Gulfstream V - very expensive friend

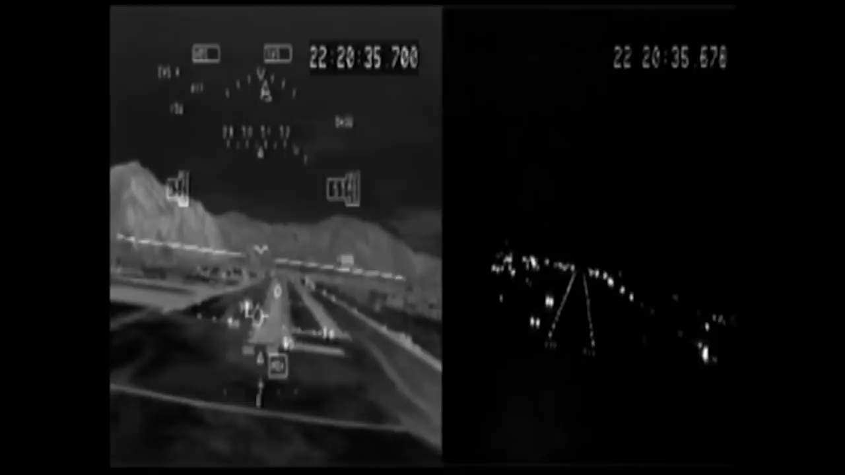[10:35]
Very convenient, for example at night or in bad weather. The complex is visible from the outside.